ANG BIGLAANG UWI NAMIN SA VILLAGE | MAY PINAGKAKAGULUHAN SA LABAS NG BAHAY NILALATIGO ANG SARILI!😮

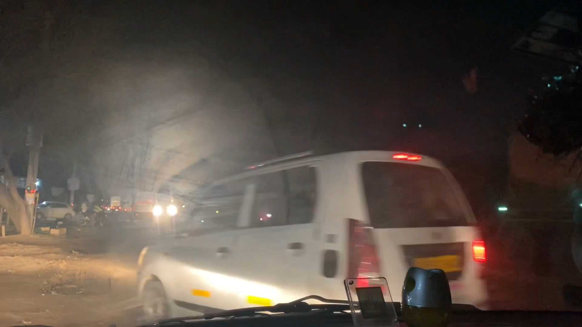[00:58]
Lalaking mga sasakyan, guys. Nakakaloka. Minsan natatakot ako magbiyahe ng mga ganitong